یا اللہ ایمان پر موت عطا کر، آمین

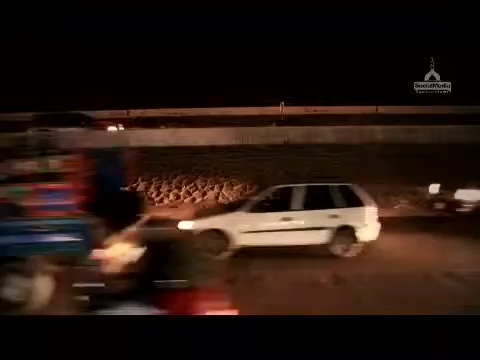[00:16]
رہا تھا اوپر پلپن ایک تیز رفتار گاڑی بے کابو ہوئی اچانک ایک عجیب منظر دیکھنے کو بلا کہ